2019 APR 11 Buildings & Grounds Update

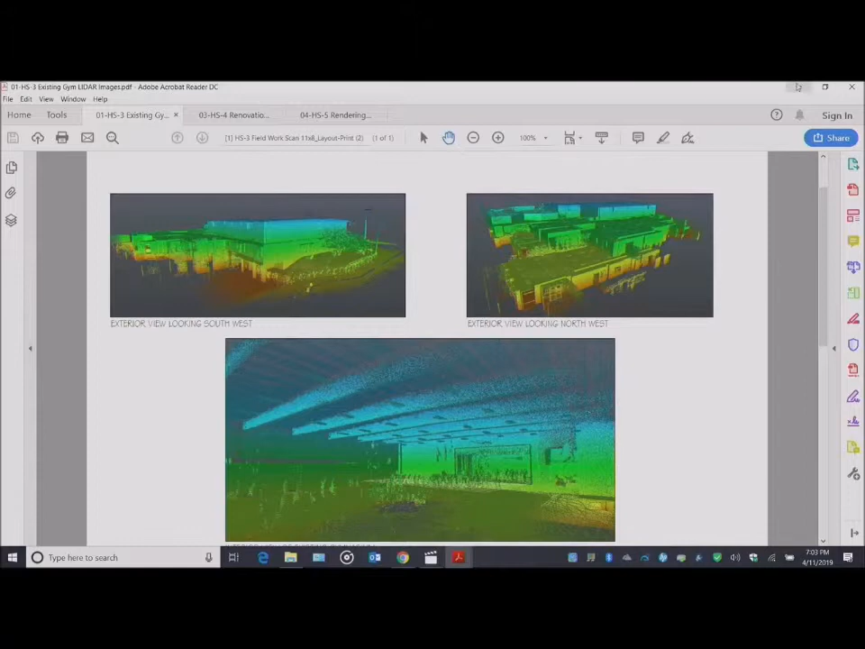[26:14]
But, and so, I just wanted to show you this and not actually go through and show you the 3D of it. But now, the next image would be the video. So, from this, we actually took it and it's going to move pretty quickly, but I don't want to, I don't want to spend a lot of time on this, but just kind of the process.
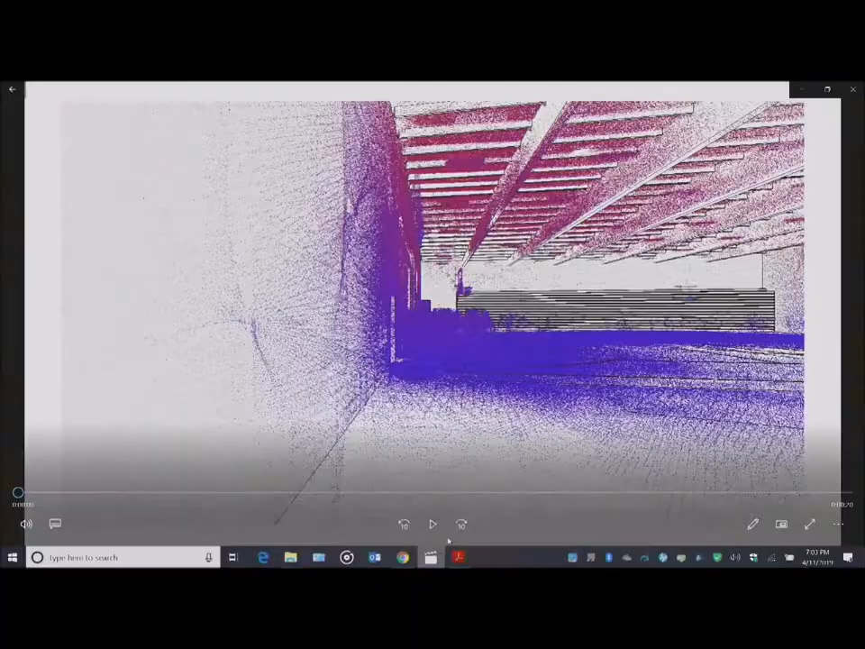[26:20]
So, from there, then we start to build this model from the,
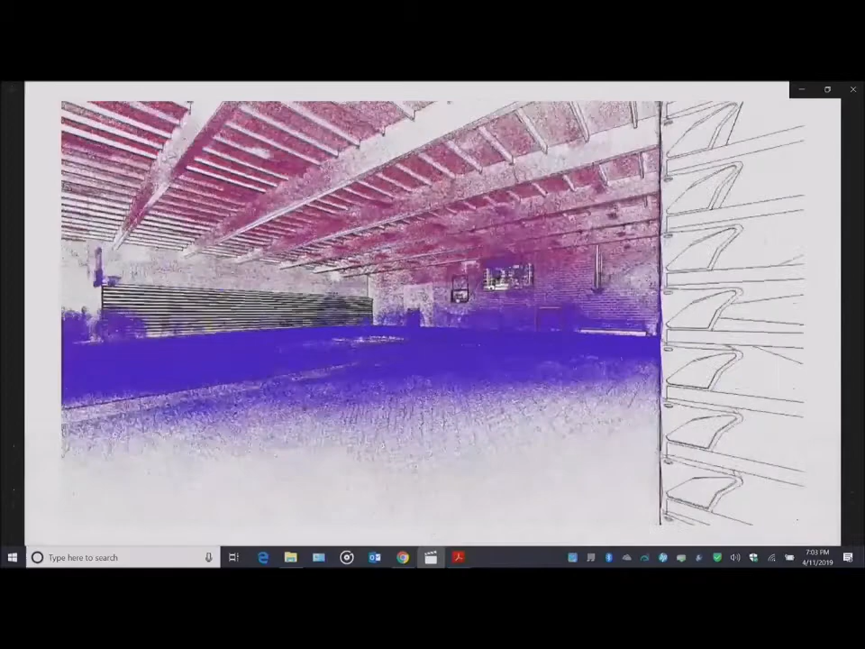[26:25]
of where you're at.
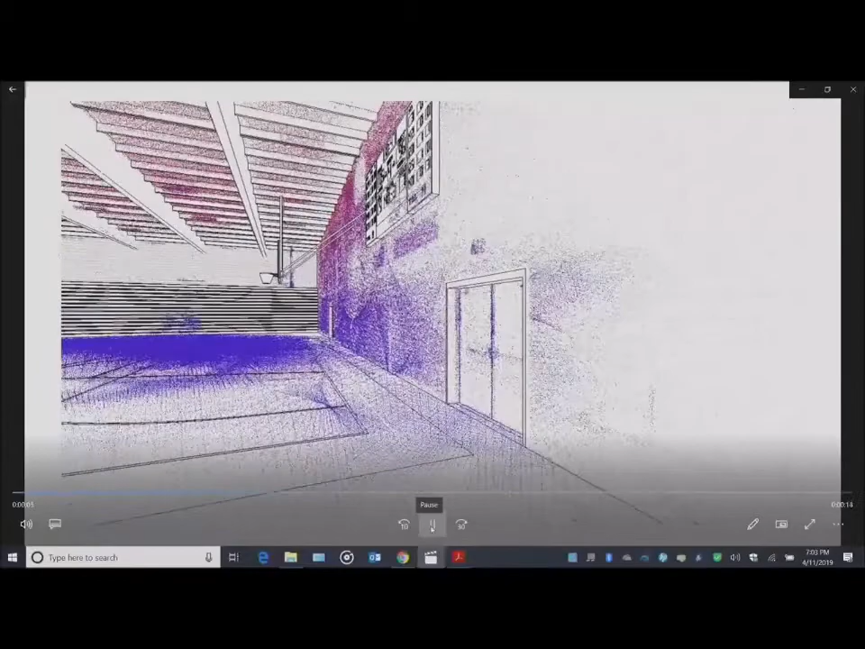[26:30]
And so, now we're building all the model from this image, or from the point cloud.
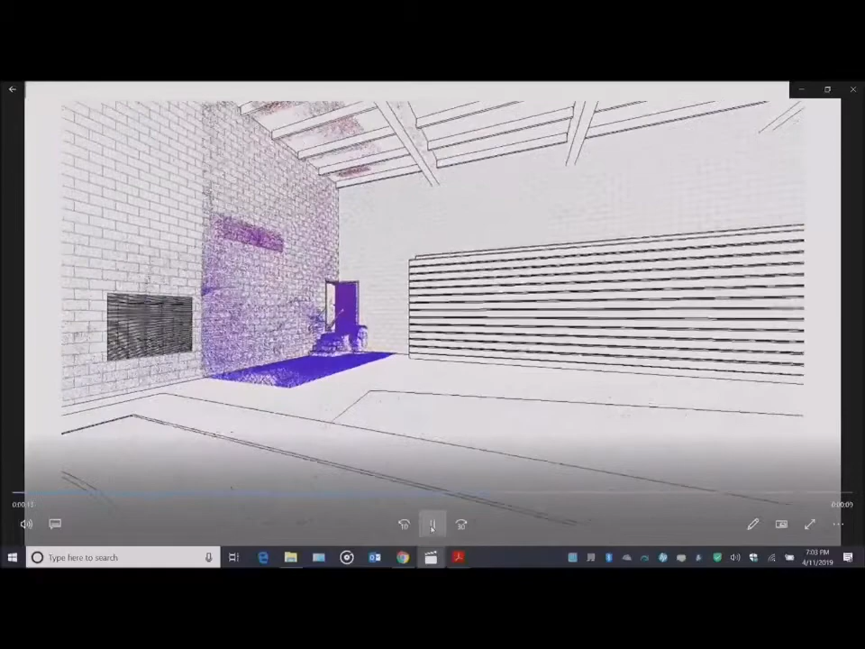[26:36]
I keep referring to the point cloud, but it's just pretty interesting to get that.
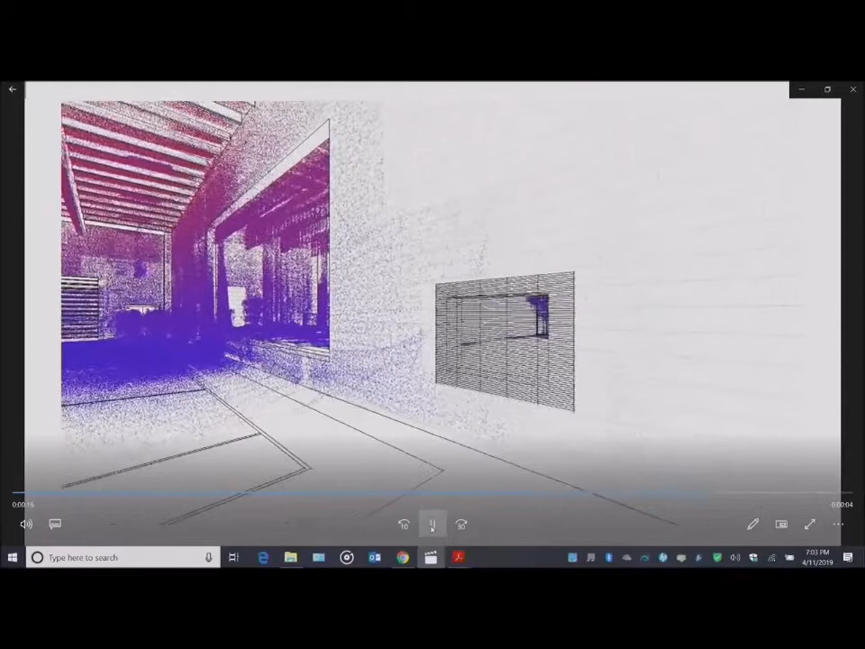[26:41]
So, then, and all those little dots are all of the little points that are reflecting back as we,